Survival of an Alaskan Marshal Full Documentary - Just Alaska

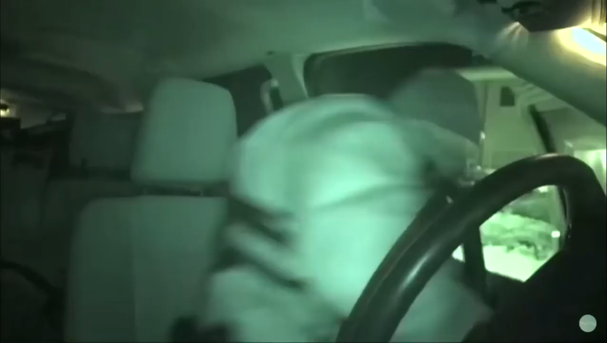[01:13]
Marshals, get out of the car now!
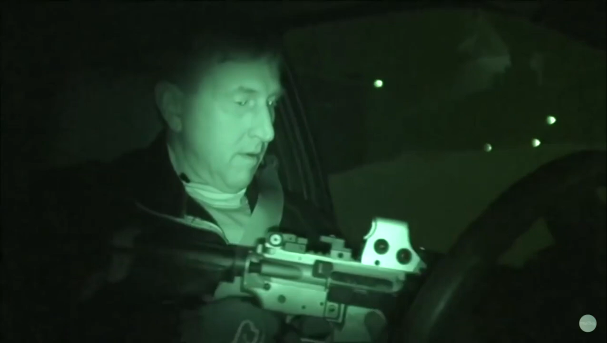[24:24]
then this guy's 300 pounds. Okay, I'm being eyeballed real heavy by the guy who was walking down the alley. Having your cover blown as a marshal is a huge risk.
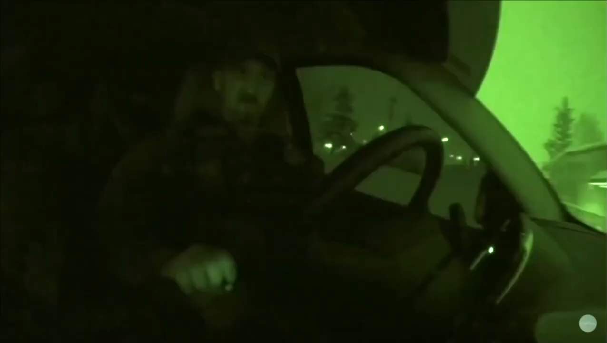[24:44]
And he is eyeballing me like nothing else. If they've been made, the marshals have no choice but to take him down now, even though they've lost the element of surprise.
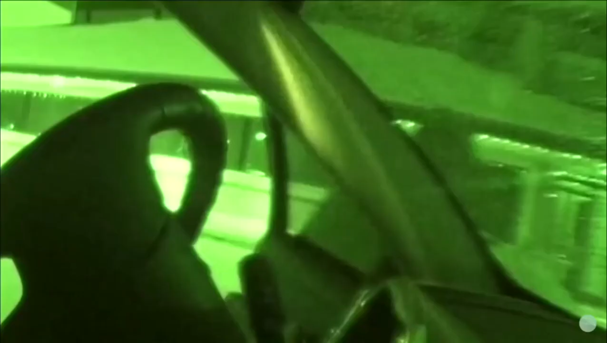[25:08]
Get on the ground! Yes, Marshals! Get on the ground!
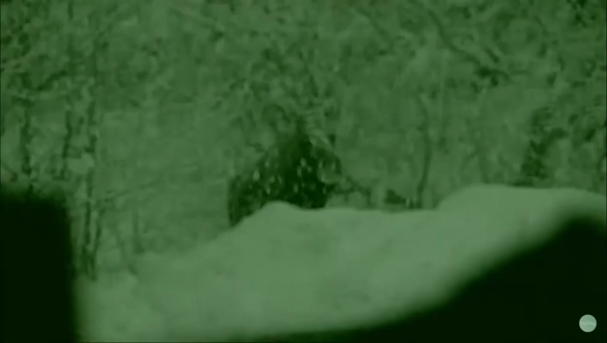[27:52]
Here he goes, over the berm. You're far more likely to get attacked by a moose than you are a bear.
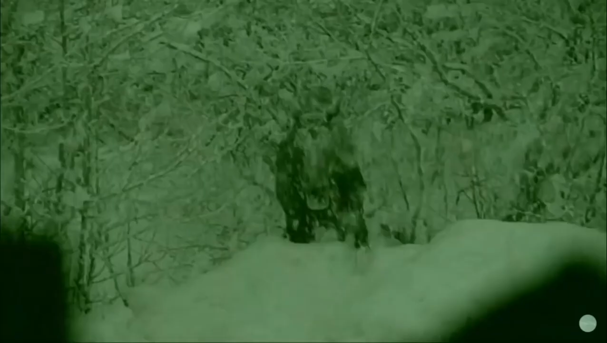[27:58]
Mid-surveillance entertainment for us. Those freaking moose, man, they'll charge your ass. They don't care. And then you think they can't jump and run, but they can. Kind of some, trotting. He's coming to see you.
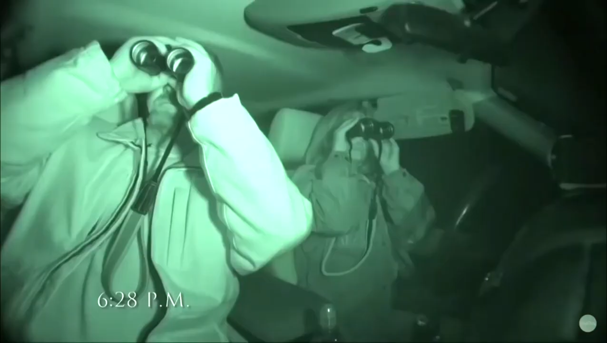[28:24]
Here comes somebody. Motion at the window. Big. Yeah, that's female.
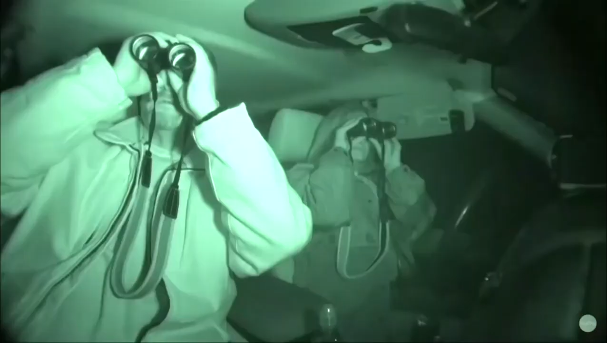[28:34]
That's, yeah. Okay. There's two shapes. There's another one right there in the window. That looks like Bobby. Yeah.
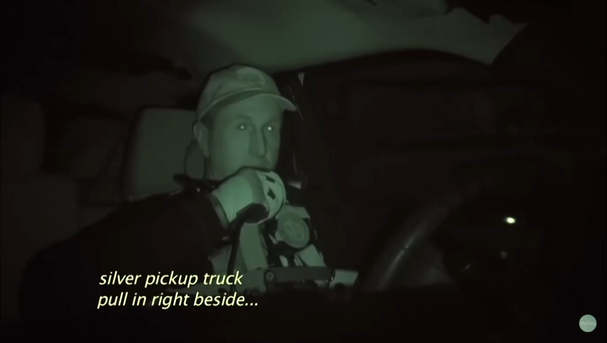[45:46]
We just had a silver pickup truck pull in right beside the Escalade.
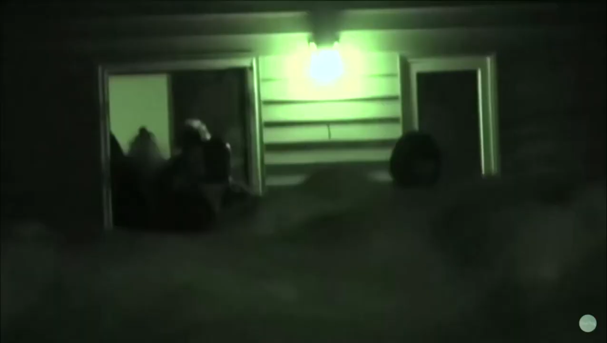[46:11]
That looked like Bobby close to that door.
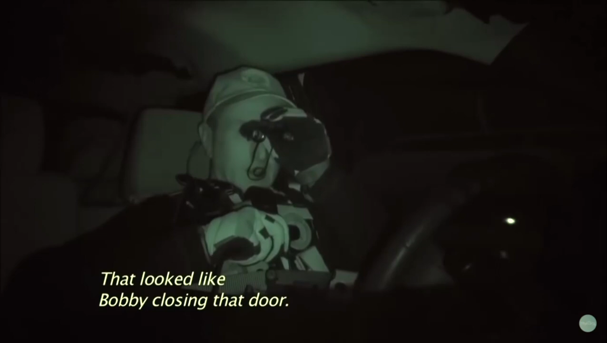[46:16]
Well, we thought we saw Bobby's head in the door.
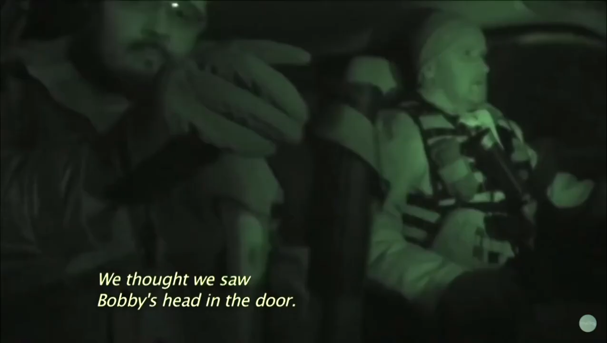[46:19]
Okay.
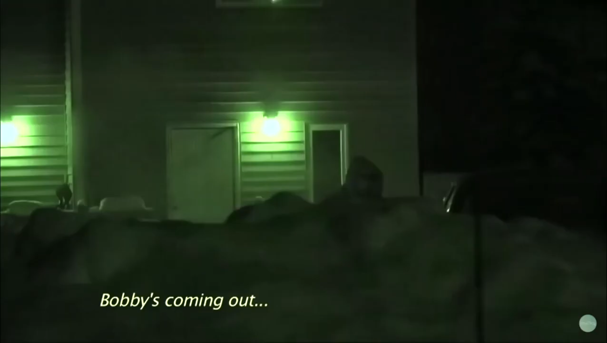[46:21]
Bobby's coming out and he's getting in the silver pickup truck. Ready? Now.